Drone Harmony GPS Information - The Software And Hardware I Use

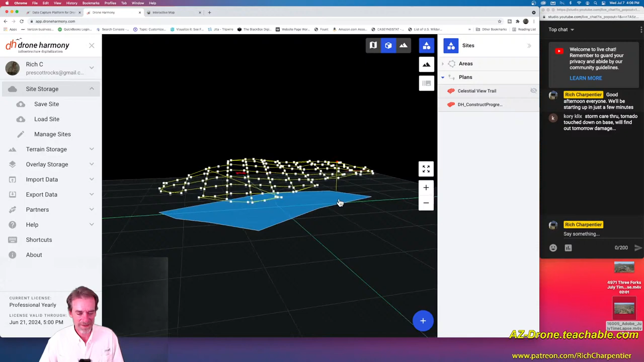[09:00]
the terrain aware one you can actually see where things curve down curve back up and this will be a really good example actually for what we're talking about here with the fact that we can now affect our